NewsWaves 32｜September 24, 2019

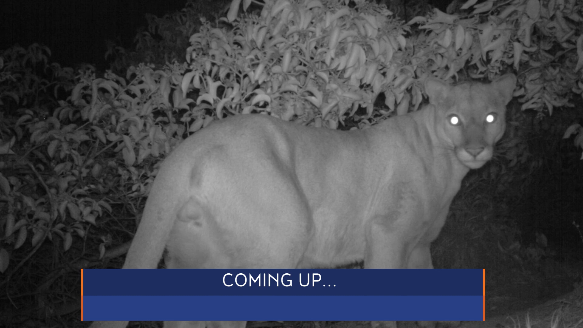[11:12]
mountain lions on the move where officials say the big cats are moving after the wolsey fire